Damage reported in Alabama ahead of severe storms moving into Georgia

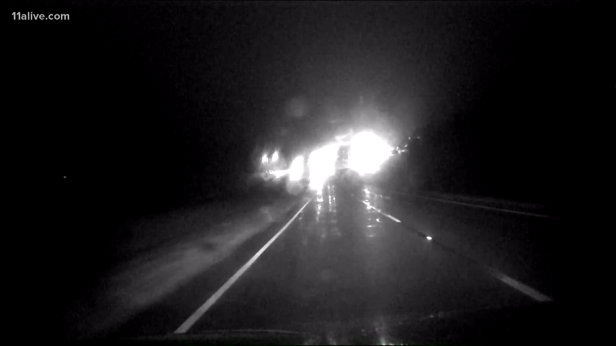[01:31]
This is our driving shot up in the Rome area where things aren't too bad right now. Wet roads, and we're beginning to see that next batch of rain coming into the western parts of Floyd County at this hour about to cross over the line with some of those heavier showers.